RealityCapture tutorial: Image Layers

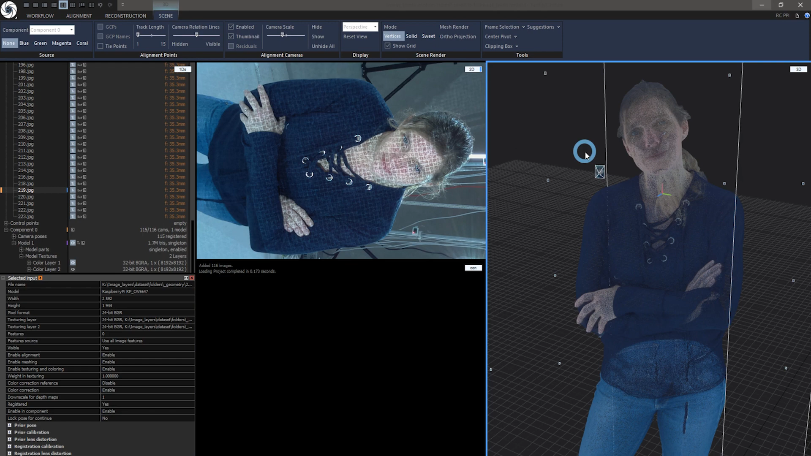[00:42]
This one was captured with and without structured light patterns. These images like this one are used to enhance detail of geometry and simplify alignment and meshing process.
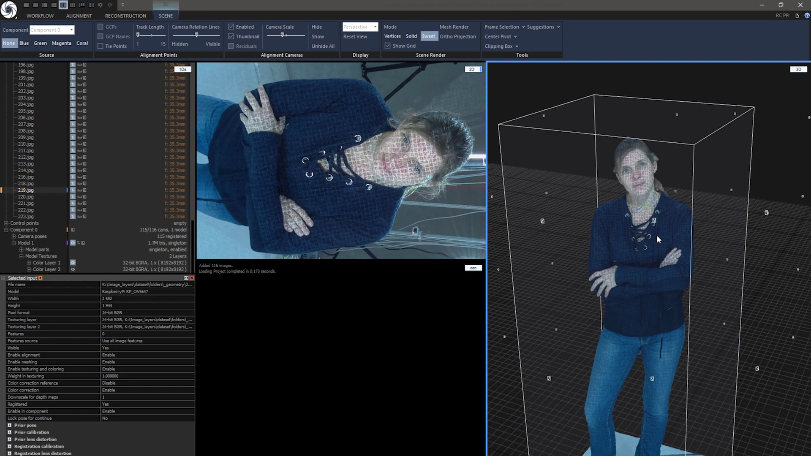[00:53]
You can see these projected light patterns on her face using this method.
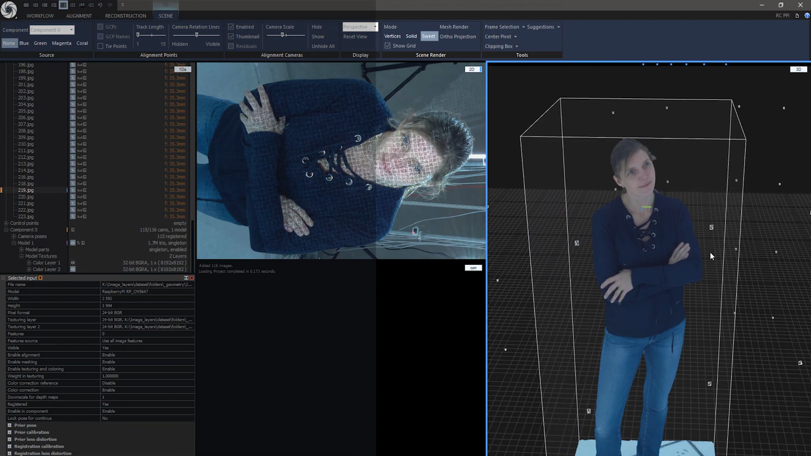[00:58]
Quick tip, to toggle between multiple textures click on 2D view and press tab to view the next texture and shift tab to view the previous one.
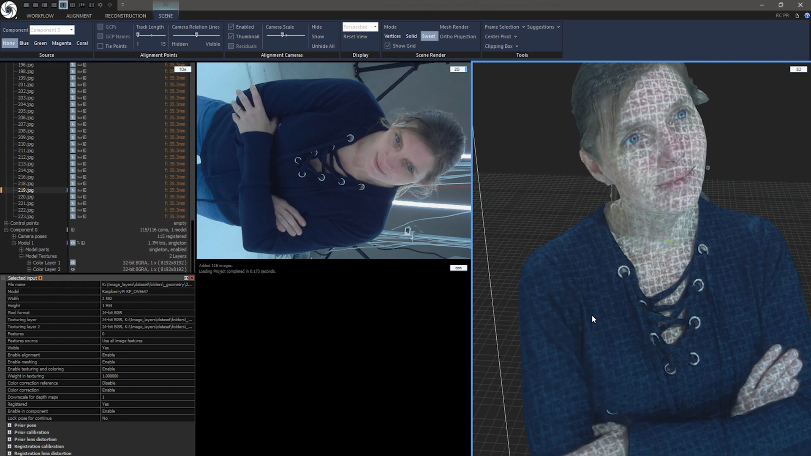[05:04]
If you want to toggle this projected line pattern texture to clean diffuse texture just open model tree and under model textures you can see color layer 1 and color layer 2.